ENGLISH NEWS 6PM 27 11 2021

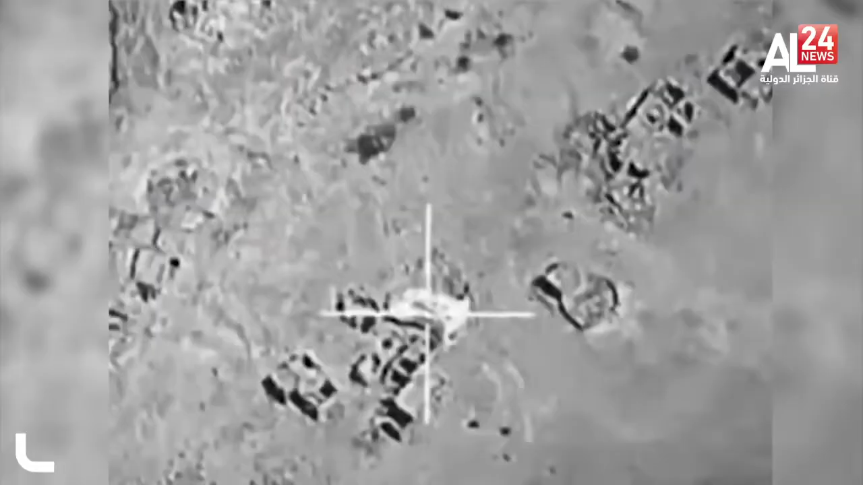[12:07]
it launched airstrikes on military targets in the Yemeni capital, Sana'a,
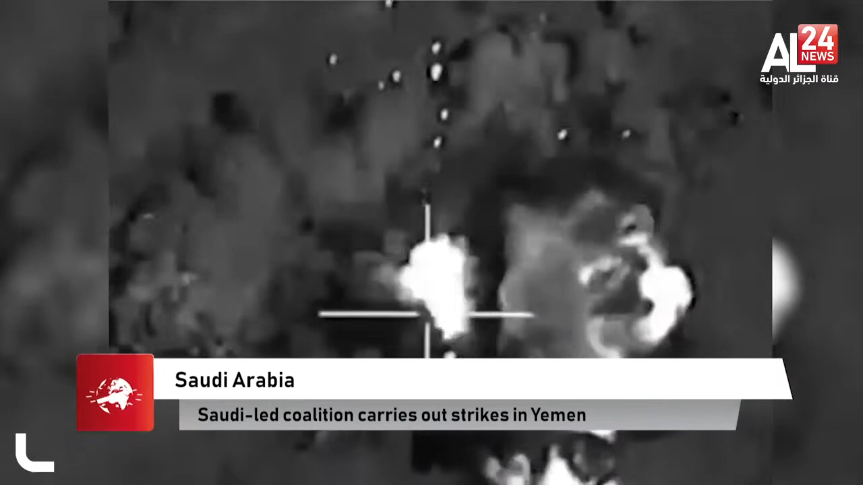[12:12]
asking civilians not to gather around or approach the targeted sites. On the other hand, the Houthis have repeatedly launched cross-border attacks on Saudi Arabia using drones and missiles.